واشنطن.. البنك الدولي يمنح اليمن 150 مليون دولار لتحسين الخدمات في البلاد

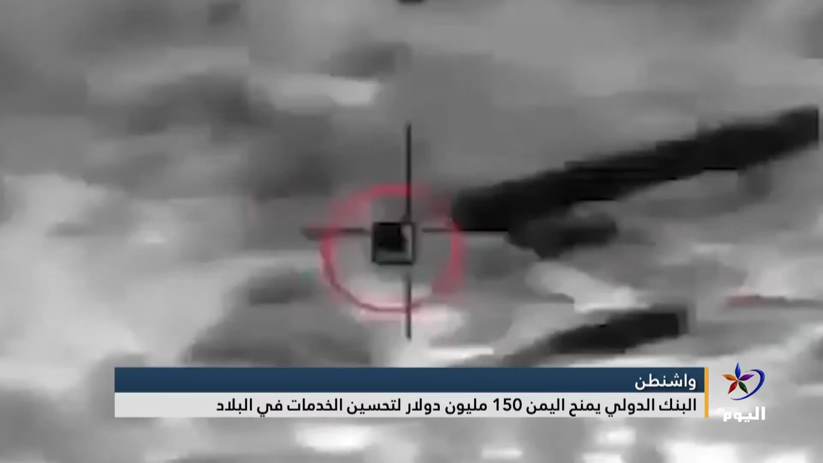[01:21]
على الجبهة الغربية لمدينة مأرب المركز الإعلامي للقوات اليمنية عبر
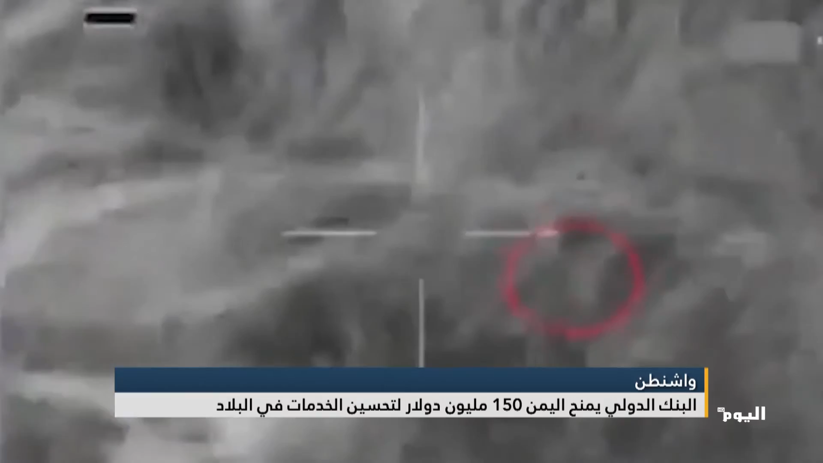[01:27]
حسابه في تويتر قال إن الدفاعات الجوية أسقطت طائرتين مسيرتين